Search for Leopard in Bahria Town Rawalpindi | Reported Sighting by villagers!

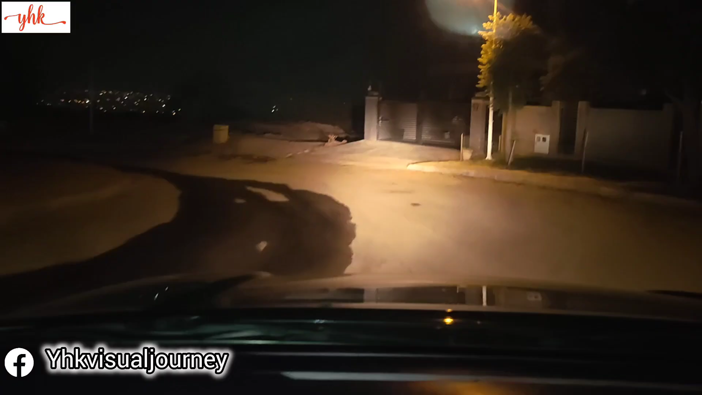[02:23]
ठीक है जी, मेरे को वो गीदड़ भाग रहे, वो गीदड़ भाग रहे, वो जैको, ये जैको, वो दो
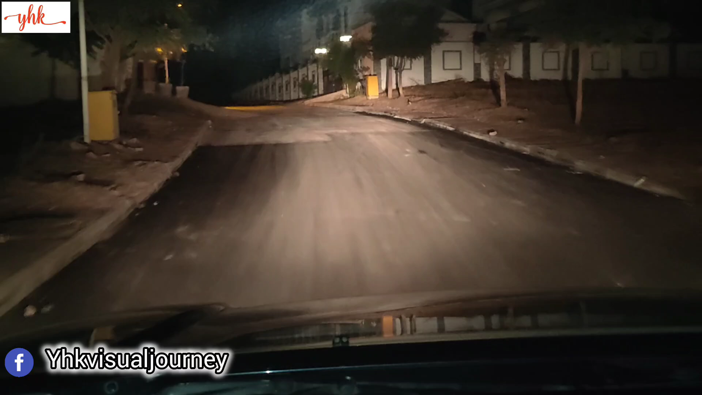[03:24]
लास्ट टाइम इधर भी देखा था एकदम, जिसके घुमा नहीं